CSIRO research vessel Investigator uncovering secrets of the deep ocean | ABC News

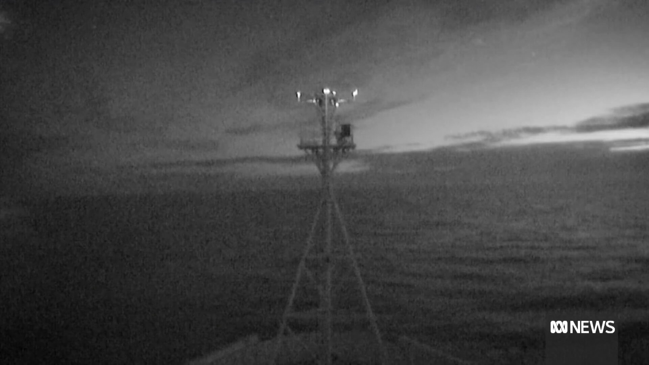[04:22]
The ship's live stream camera also capturing the moment of bright meteor across the sky, before breaking up over the ocean about 100 kilometres off Tasmania's coast.